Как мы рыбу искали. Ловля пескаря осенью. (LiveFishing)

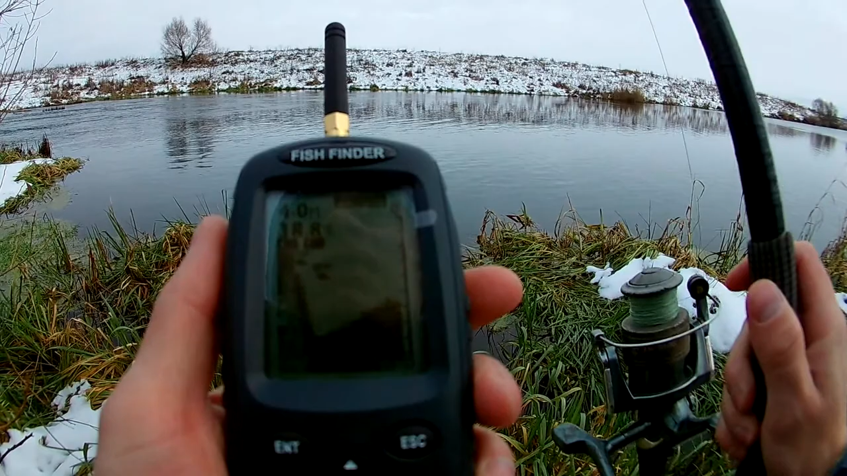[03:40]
А тут раньше рыба была. Глубина 4 метра. Температура неправильно показывает, еще не остыл. Так, вот в этом месте где-то рыба была, сейчас что-то нету. Ага, рыбка была.